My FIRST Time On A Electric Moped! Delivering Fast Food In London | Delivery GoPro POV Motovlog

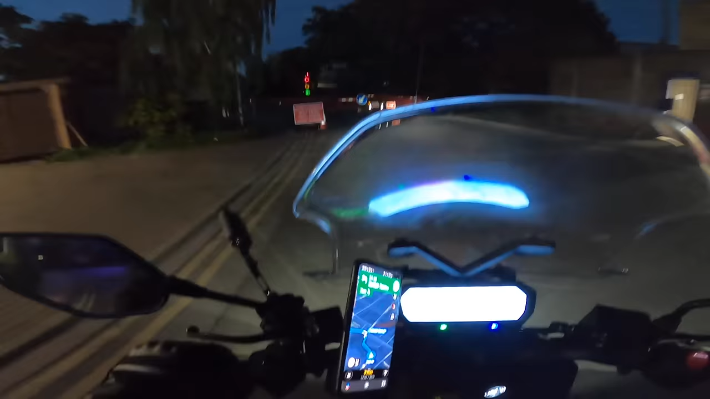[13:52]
the first customer is up near hamstead heath 1.7 miles gonna take us about nine minutes so we're really in the back roads now
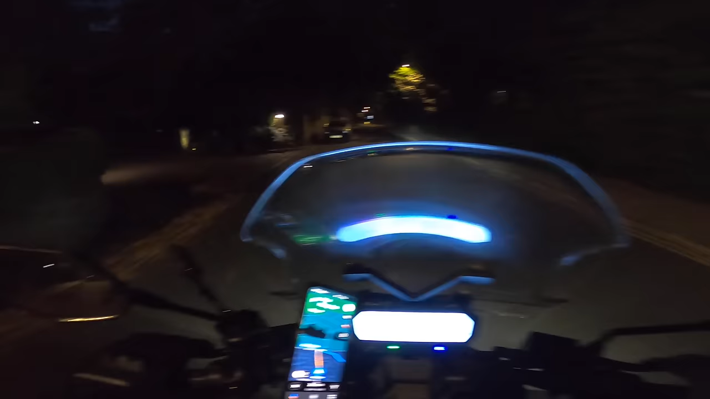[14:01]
it's really nice down here though very quiet it's really smooth as well which is nice we're literally right next to hamstead heath so it's quite a nice area to live a lot of hills it's a very hilly area yeah this is hamstered heath just in front of me right now which
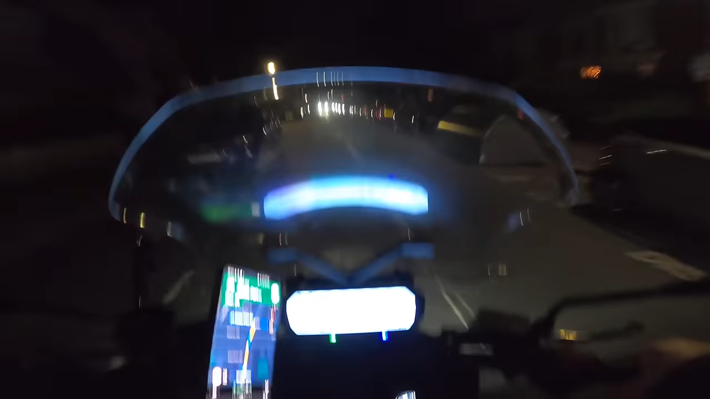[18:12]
there's a lot of people ordering but the streets are just so much more quiet it's just so much more calm out especially